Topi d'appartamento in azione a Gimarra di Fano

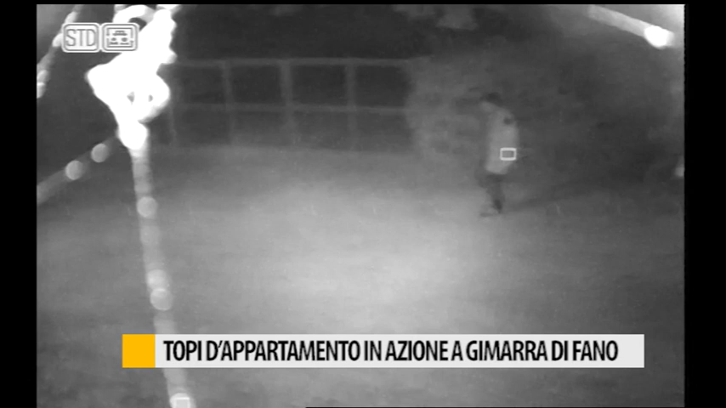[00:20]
A Pasqua la sorpresa c'è stata per i fratelli Battistini, ma non quella dell'uovo, più amara e movimentata. La visita dei ladri, che con la solita tecnica del buco nell'infisso hanno